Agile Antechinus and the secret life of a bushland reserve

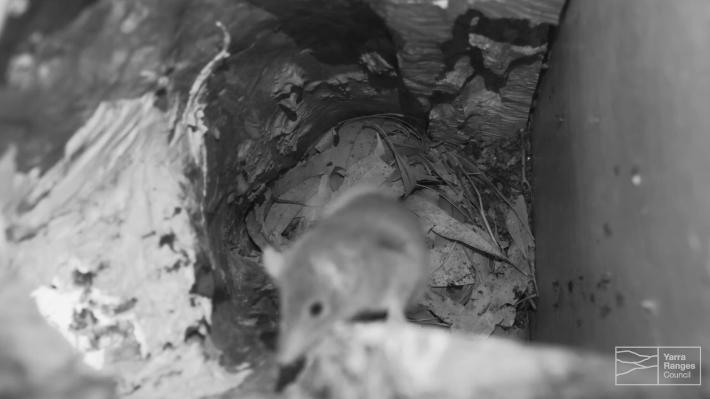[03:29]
This behaviour continues when females start a communal nesting site.
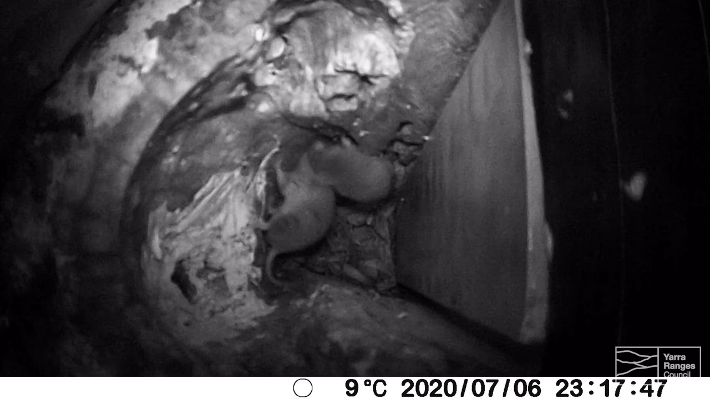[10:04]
There it was. How they go about mating. So the males would come and visit the females.
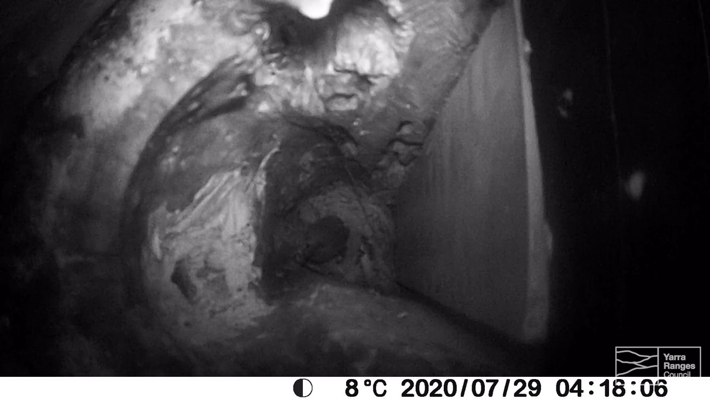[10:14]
And the females would come and visit the males. Because there was a particular male. Took up residence. He got in while the females were out.